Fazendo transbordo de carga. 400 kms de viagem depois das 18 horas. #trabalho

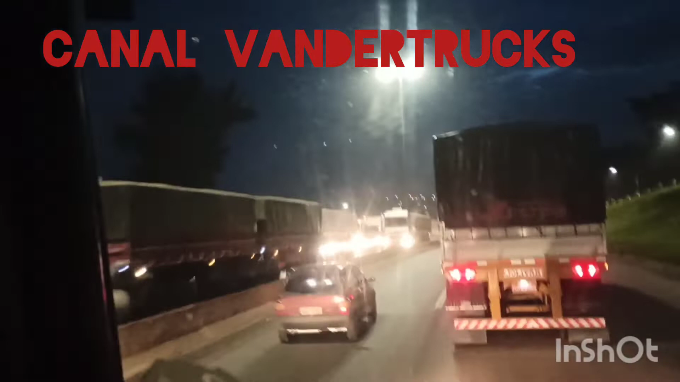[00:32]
Passando BH agora, o trânsito tá todo, todo agarrado, tudo travado, já são quase 6 horas da tarde, falta 5 para 6, eu fico acidente mais cedo, agarramos o BH todo agarrado, agora vai agarrar para ir também, agarrar bastante, meu Deus, até lá em cima agarrado, é isso aí, fazer um vídeo.